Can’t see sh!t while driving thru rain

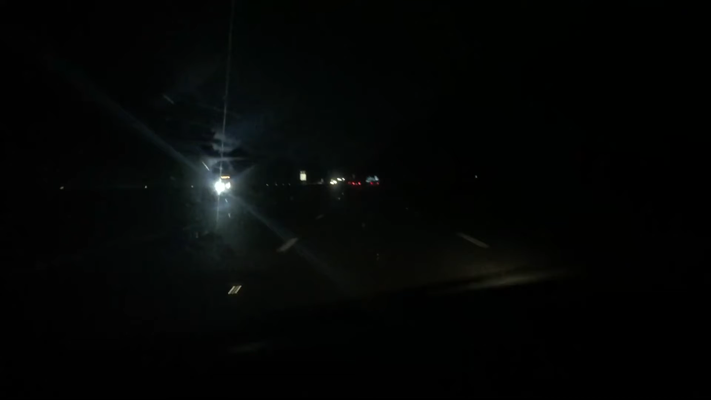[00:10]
and I'm on I-65, I can't even see the fucking road. Everybody's going like 40 miles an hour when the speed limit is 70, same here. I can't see SHIT!